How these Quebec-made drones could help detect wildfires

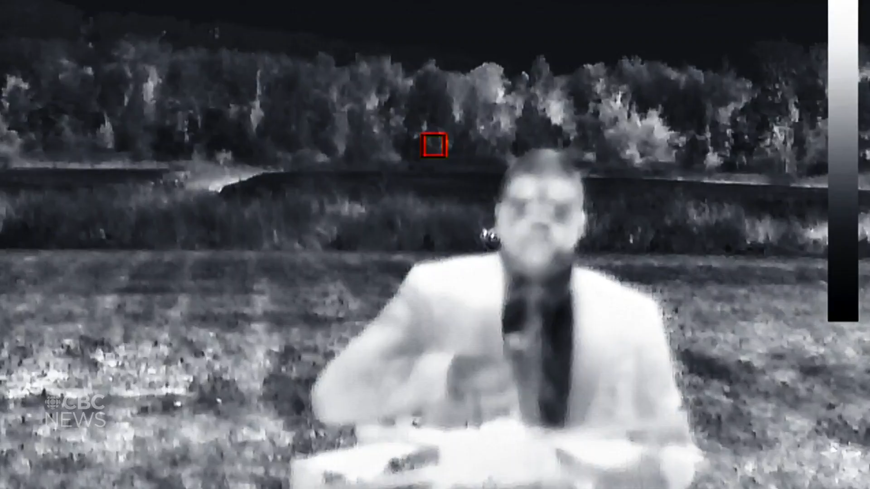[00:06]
It has the ability to detect hot spots and fire perimeters. Let's take a flight and see how it works.